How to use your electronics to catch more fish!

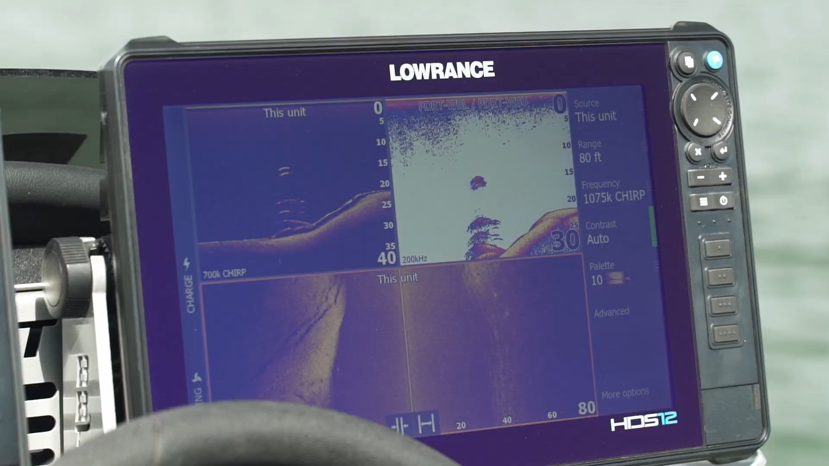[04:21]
This is our second pass on it. And you get a really good feel for what it is that we're looking for. But you can actually see the roadbed pavement, probably the old pavement on top.
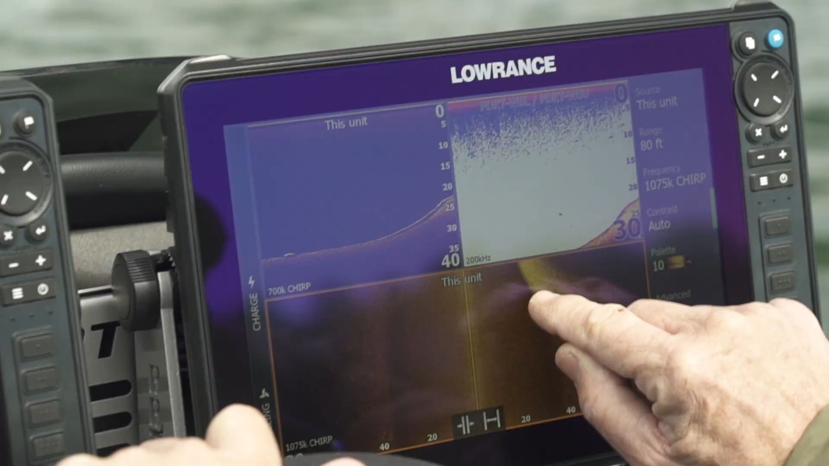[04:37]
See that school of fish right here on the side scan? I'm going to throw a waypoint on those.
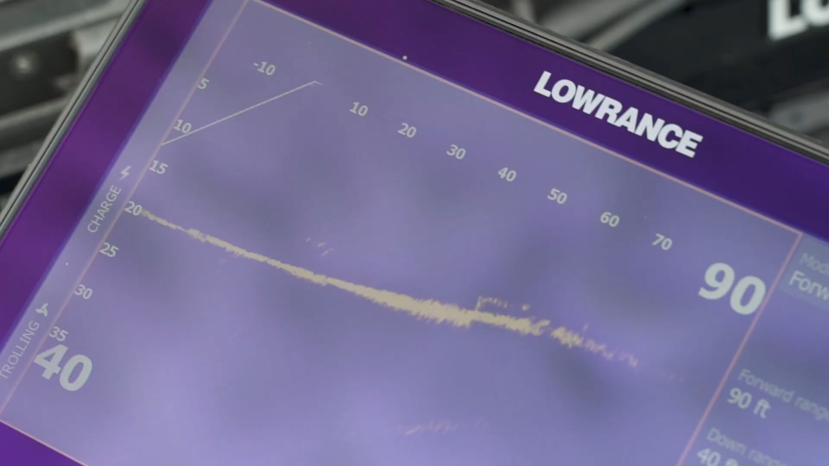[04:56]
There's your group of fish at 20.
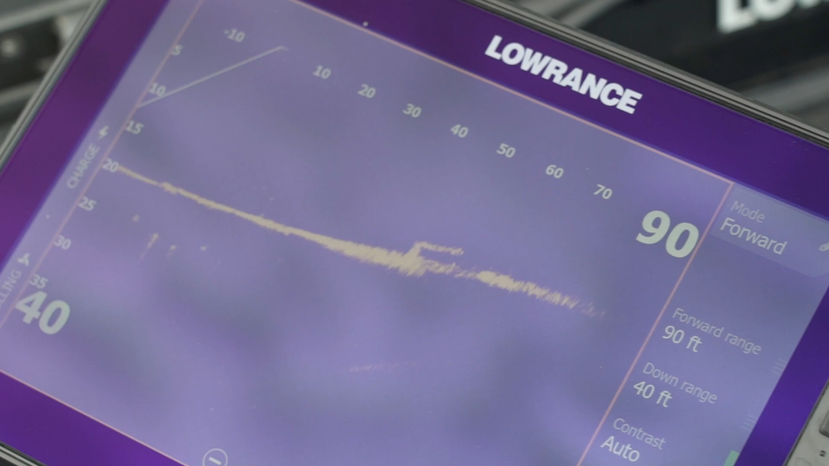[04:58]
If you have a flip stick and a jig, you make that little presentation real precise.
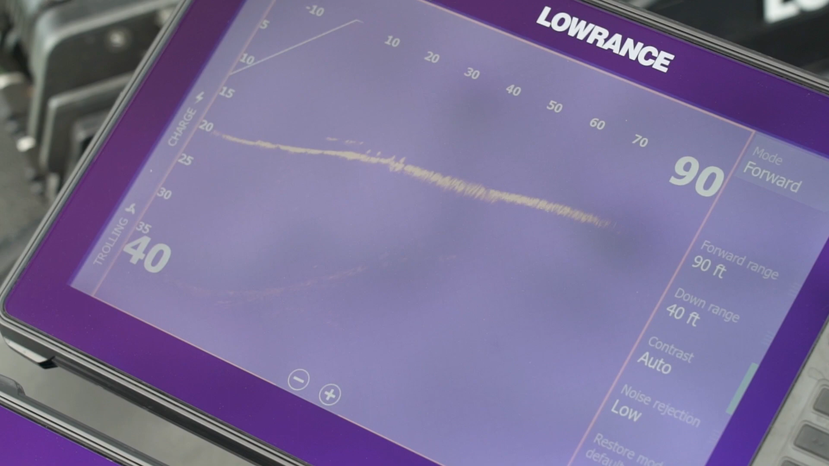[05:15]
idle it, throw a waypoint out, and turn back around and come right back to it that quick.
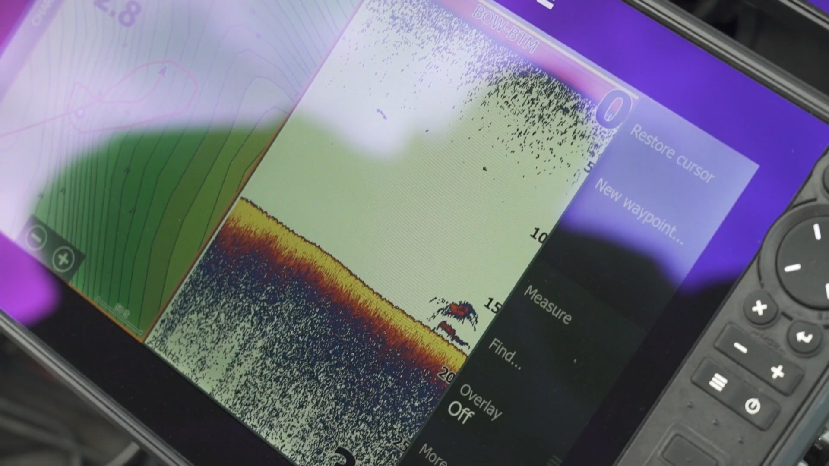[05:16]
Literally minutes to find fish. And we did exactly what he does in order to put fish in the boat.